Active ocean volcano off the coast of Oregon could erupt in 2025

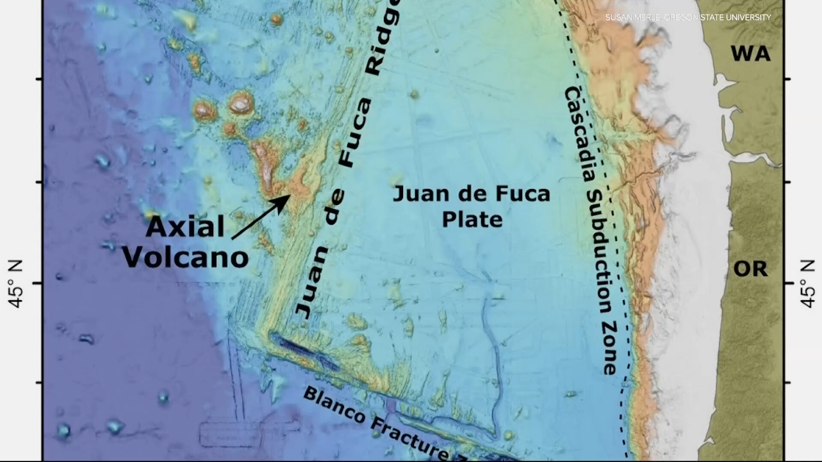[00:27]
It's called the Axial Seamount, and it's located along the Wanda Fuca Ridge.